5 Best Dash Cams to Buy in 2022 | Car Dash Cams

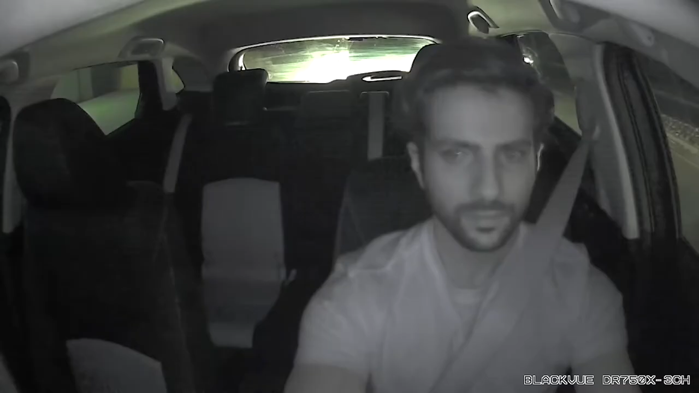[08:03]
While the interior-facing camera uses infrared LEDs to capture clear footage even in complete darkness.